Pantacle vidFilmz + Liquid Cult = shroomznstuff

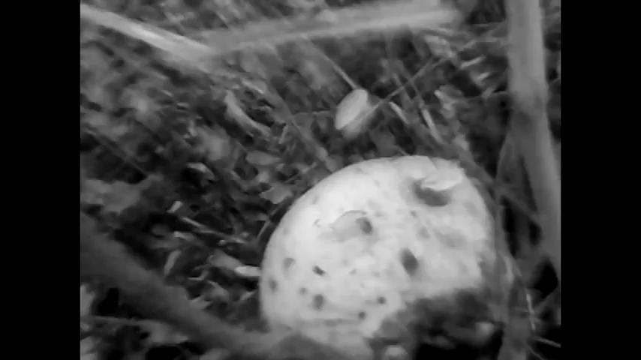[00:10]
and as you can see, it's a big bugger. It's pretty far gone, probably not too delicious.
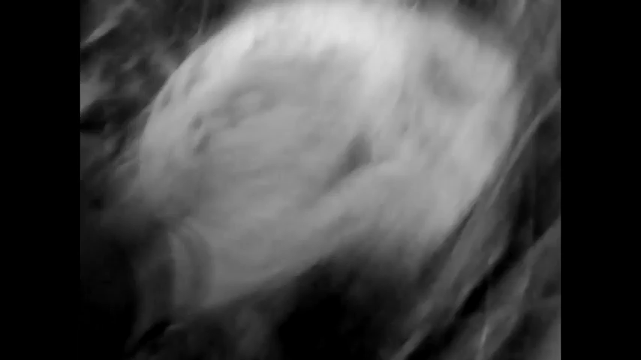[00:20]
I had one, actually this one had a rough surface, it was a different type, and it was, I got it down and it tasted okay, but then it got real kind of nasty, kind of like aloe and all of a sudden.